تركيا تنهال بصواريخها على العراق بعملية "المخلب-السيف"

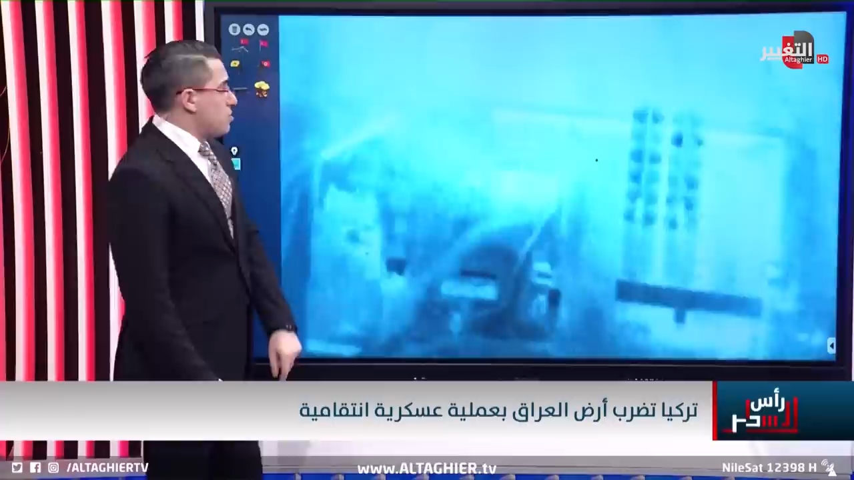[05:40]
إلى هذه اللقطة من اللقطة الأخيرة من اللقطة التي شاهدناها الآن سنلاحظ بأننا أمام مثل الخزانات الموجودة هنا وهنا كما نلاحظ الإشارة تأتي على إحدى المباني وهناك مبانيا واضحة وهناك أيضا إشارة واضحة للتخطيط الخاص بهذا المبنى إذن دعونا الآن نتوجه إلى القمر الصناعي إلى سوريا لكي نرى طبيعة هذه الضربات ولكي نفهم أيضا ما هي النقاط التي ضربت